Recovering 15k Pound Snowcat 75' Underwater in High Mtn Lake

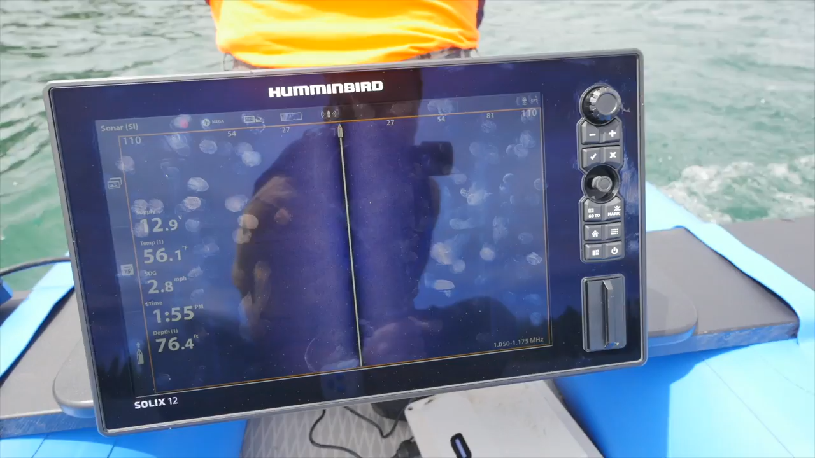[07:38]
On screen: water 56.1°F
throw it. There it is. Yep. Yeah, I have the coordinates of it now. So we'll come back around, we'll pick up the buoy, and then drop right on top of it.
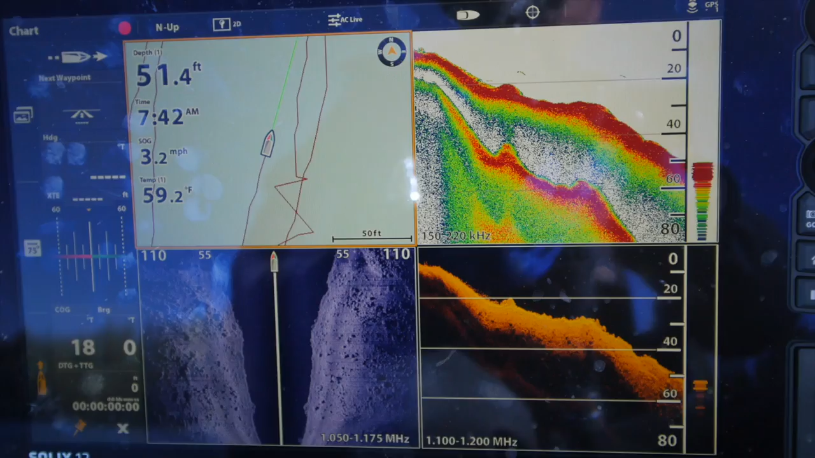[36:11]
On screen: depth 51.4 ft, water 59.2°F, speed 3.2 mph
So we'll be heading out to waypoint, making sure, see if the lift bags are still floating, and then we're gonna put Nick and Chris on those lift bags and send them down. So we still have lift bags, are showing some shadows, some lift bags right there.
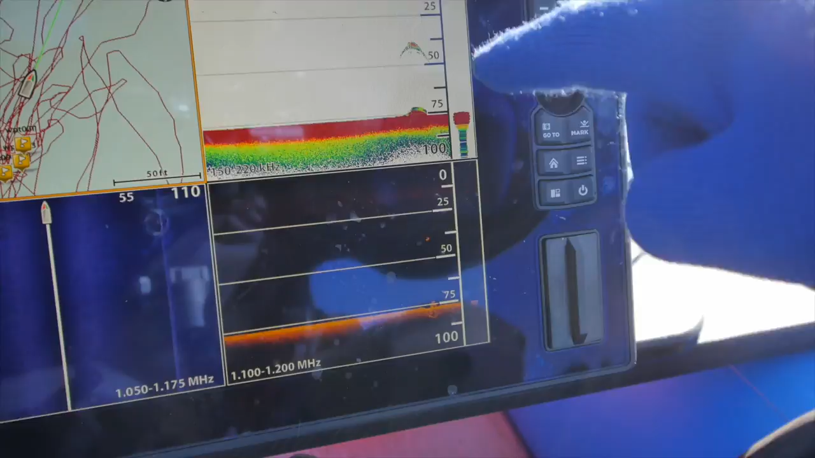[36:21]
So don't pull on the line, but follow the line down. Don't pull on it, you said? Yeah, it's not attached to anything.